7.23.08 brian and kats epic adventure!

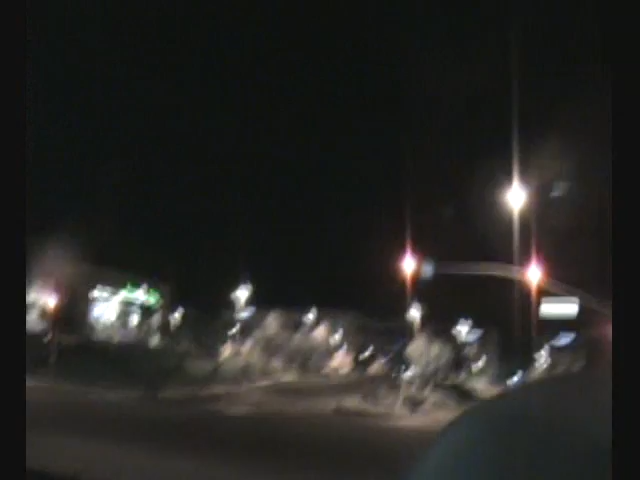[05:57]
that one on the left back there which you probably can't see but anyways so that's where I work and I live at the end of this street which is about four lights away